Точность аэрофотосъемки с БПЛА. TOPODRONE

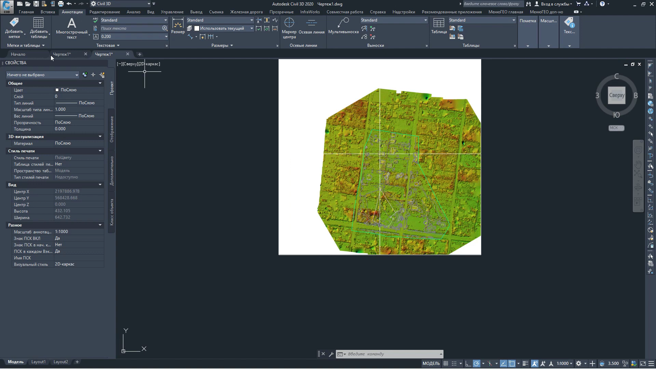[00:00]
Можно получить точность до двух сантиметров.
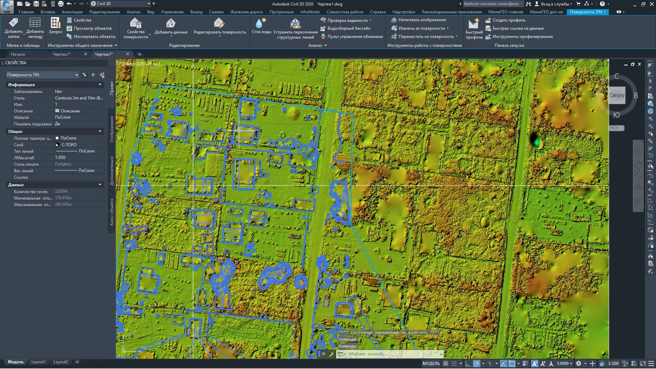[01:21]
Я ее уже добавил, создавая на ее основе готовую поверхность.
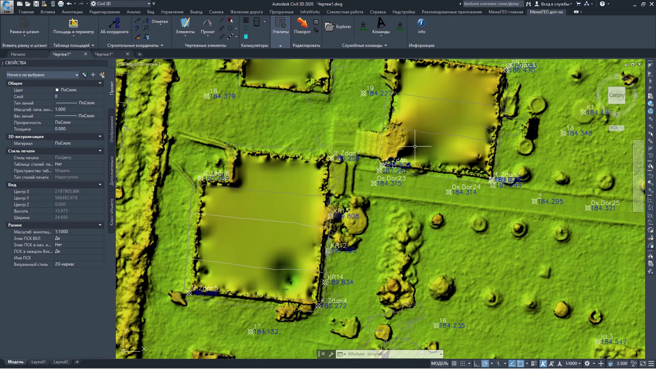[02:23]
На более высоком будет более показательные данные. Вот у нас контур крыши, контур здания, контур здания. Тут у нас был щиток электро, контур здания сидит отлично.
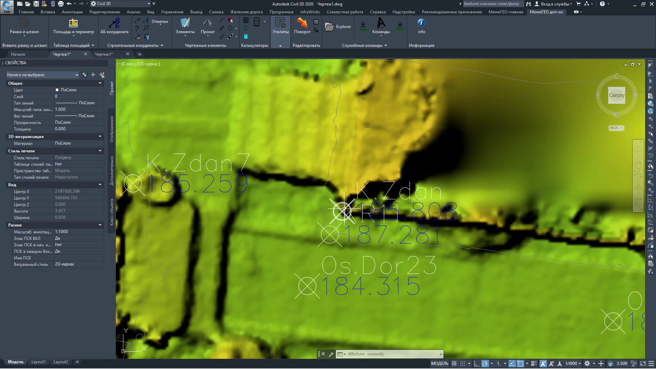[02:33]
Всевозможные клумбы и контур зданий. Так же пусть мы поймали хорошо. Пусть бетона вымана хорошо.
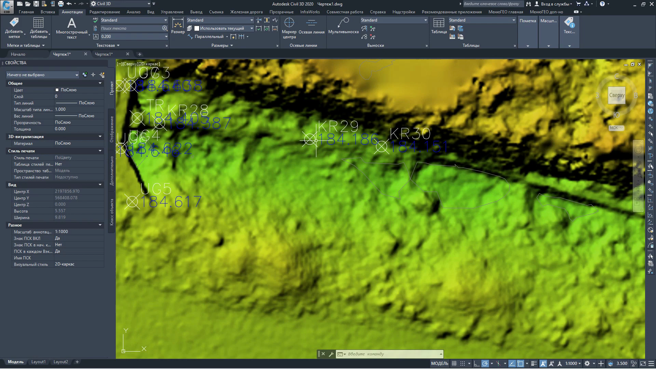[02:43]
По высотам мы смотрим. Подснято все хорошо. По точности, средняя точность по высоте.
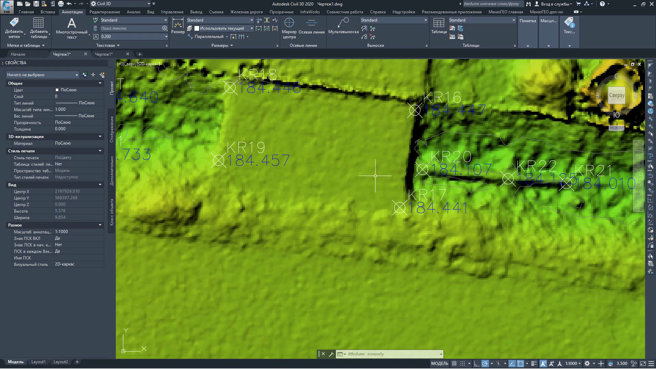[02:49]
Если мы не берем какие-то участки, где у нас довольно крупные таба и тому подобное.
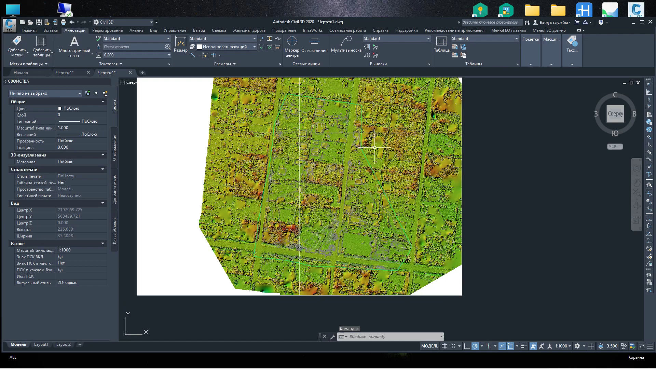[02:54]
В принципе по высоте мы получаем точность спокойно. До 5-8 см.
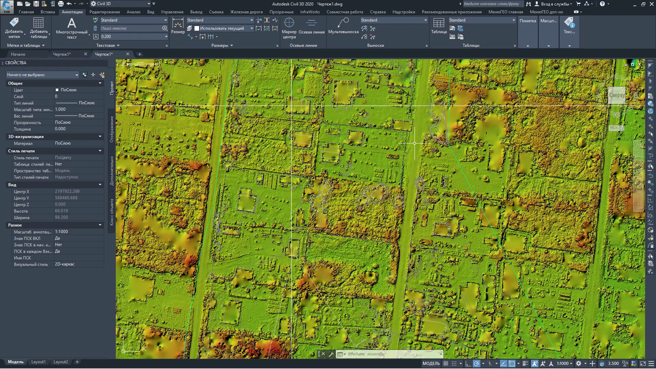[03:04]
Но на ровных участках, на ровных поверхностях свободно и просто можно получить точность до 2-3 см.